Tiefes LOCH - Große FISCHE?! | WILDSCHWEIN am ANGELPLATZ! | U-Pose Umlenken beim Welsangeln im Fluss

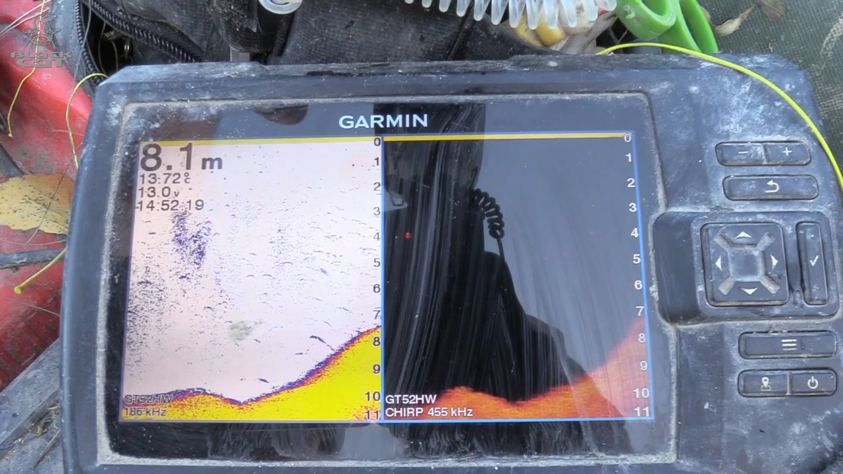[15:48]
On screen: depth 8.1 m, water 13.72°C
Wir sind genau am Kantenfuß angelangt. Meine Montage kommt jetzt.
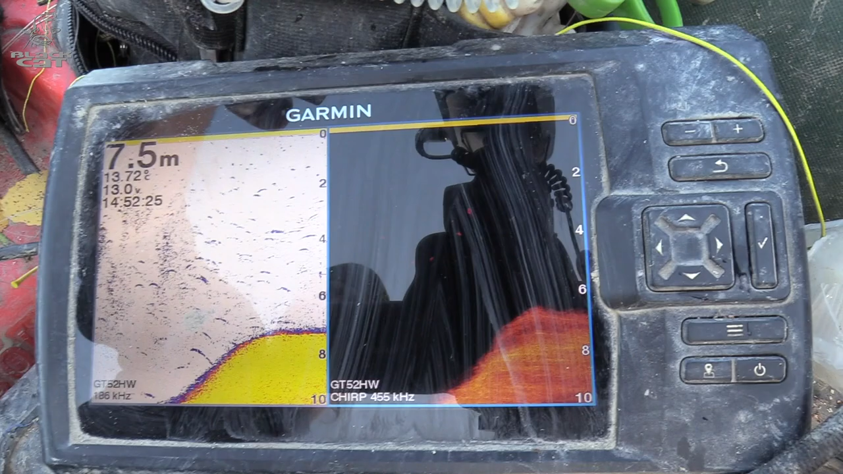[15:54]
On screen: depth 7.5 m
Da seht ihr sie kommen.
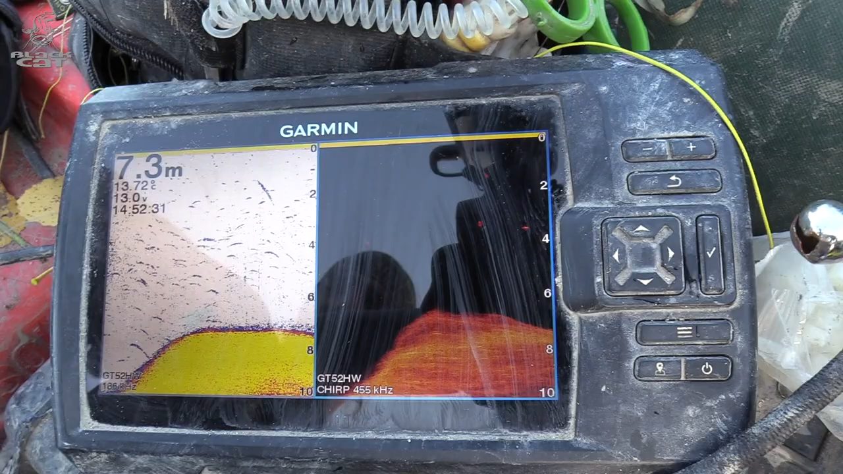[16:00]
On screen: depth 7.3 m
Hier oben. Hier kommt sie wieder ins Bild.
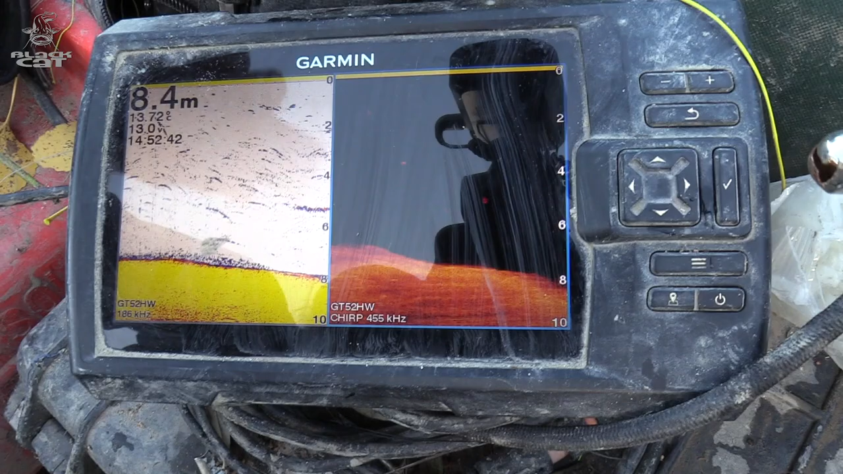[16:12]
On screen: depth 8.4 m
Ich halte sie jetzt gerade unter laufendem Motor und lasse jetzt zum Grund runter.
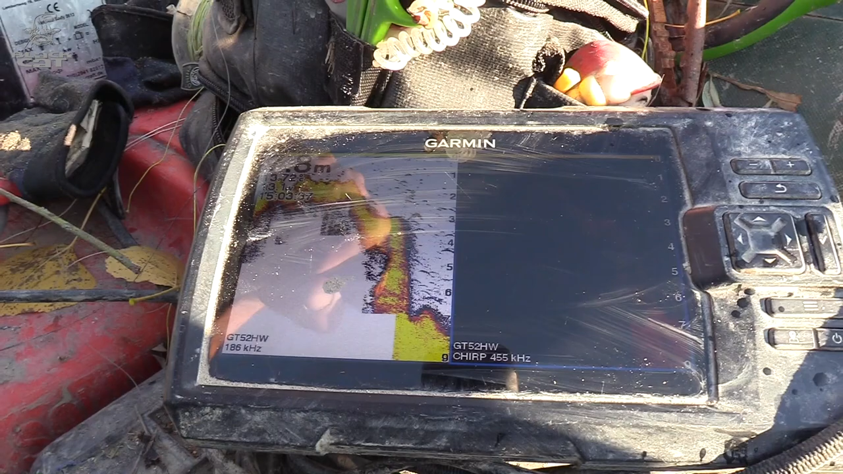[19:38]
Wir suchen den Angelplatz für die nächste Route.
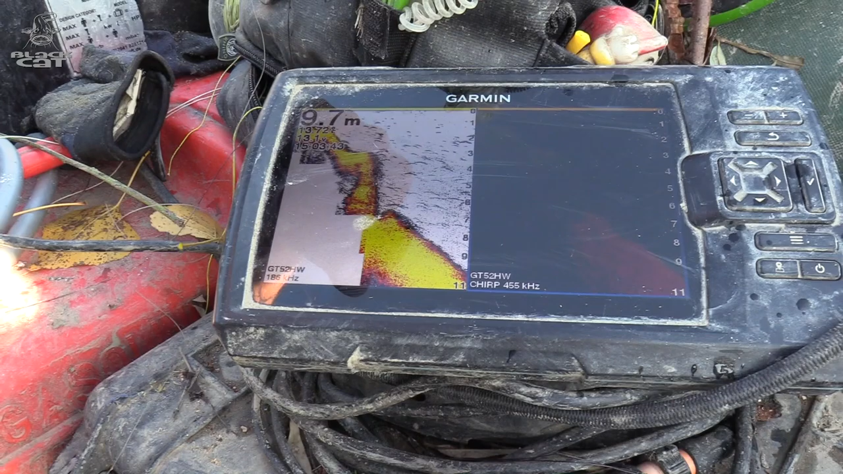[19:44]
On screen: depth 9.7 m
Jetzt werden wir ein bisschen tiefer in die Kante reingehen.
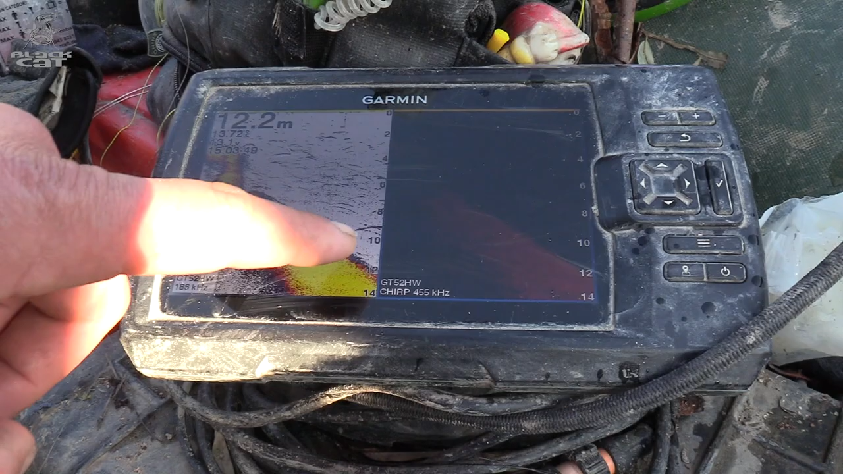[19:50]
On screen: depth 12.2 m
Hier unten seht ihr auch eine schöne Fischsichel, oder was heißt eine, mehrere.
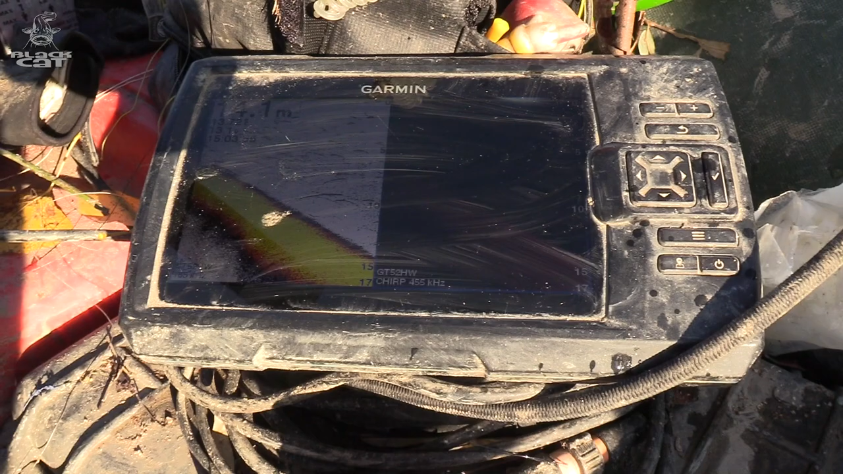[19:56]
Ich will jetzt nicht sagen, dass das Welse sind. Das wären Zander oder irgendwelche Fische sein, die hier am Kantenfuß stehen.
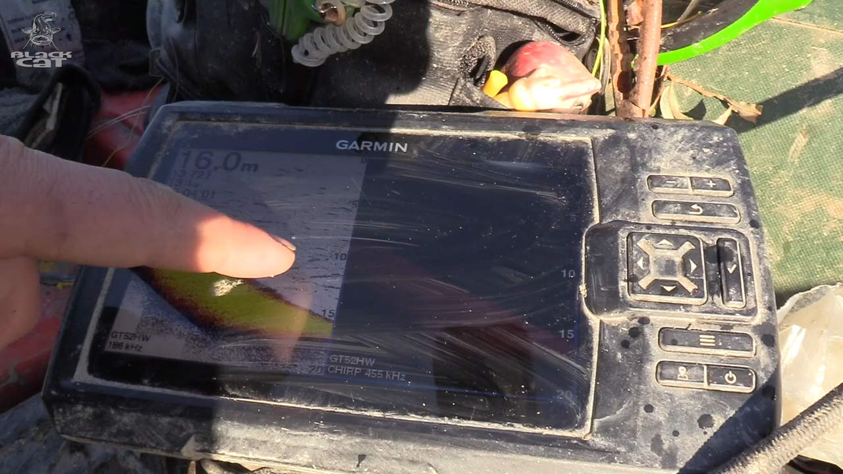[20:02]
On screen: depth 16.0 m
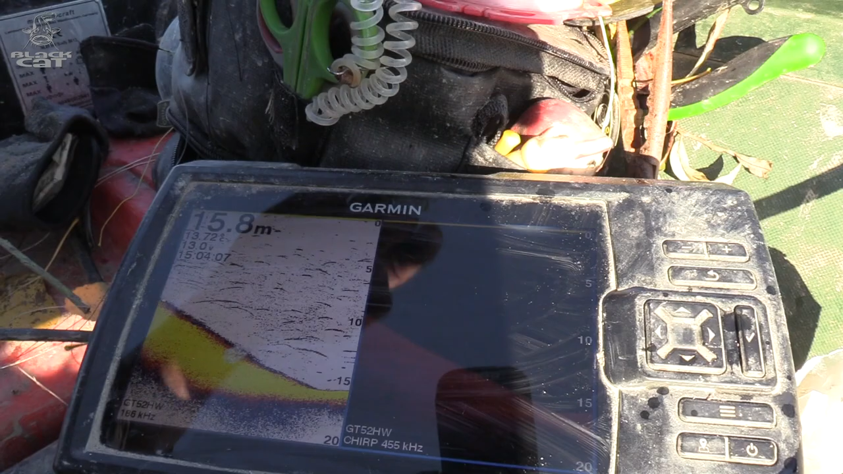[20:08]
On screen: depth 15.8 m
Und den Aufstieg hier bei 9 bis 10 Metern, da soll sie hin. Als erstes fixieren wir jetzt wieder unseren Umlenker am Ufer.
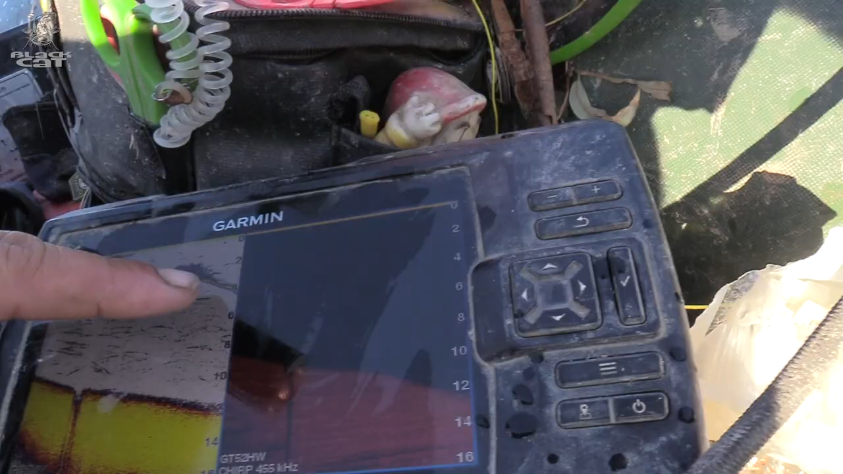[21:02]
Hier seht ihr meine Montage kommen.
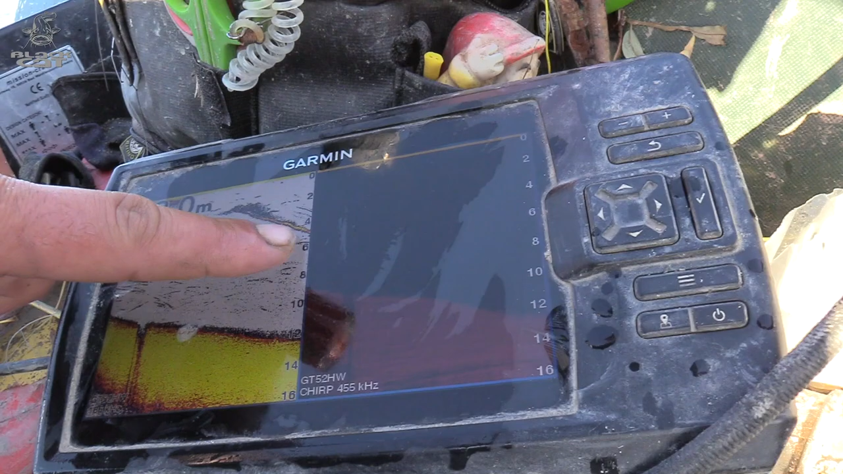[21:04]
Hier kommt sie runter, langsam gefühlt ablassen. Hier geht sie auf Tauchstation.
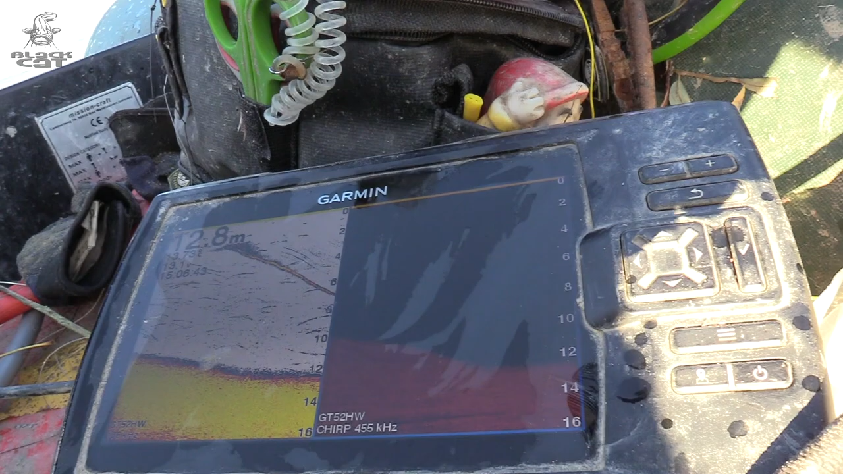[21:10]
On screen: depth 12.8 m
Könnt ihr ganz toll auf dem Echolot jetzt mitverfolgen.
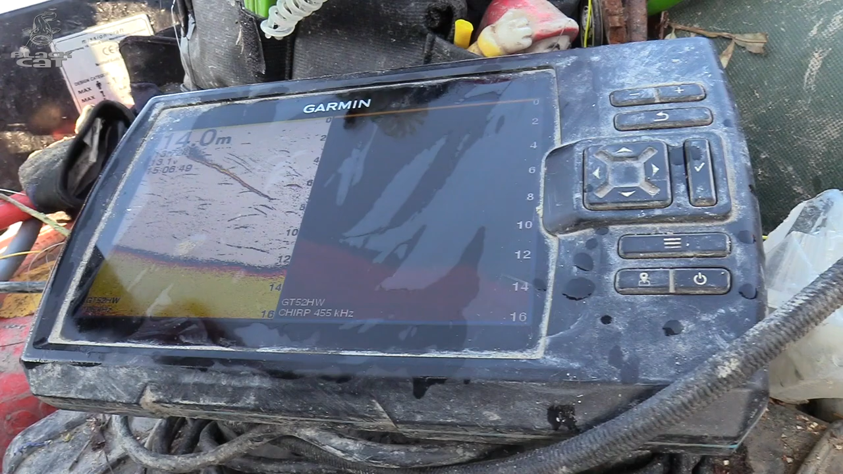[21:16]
On screen: depth 14.0 m
Jetzt fahren wir langsam in die Kante wieder rein.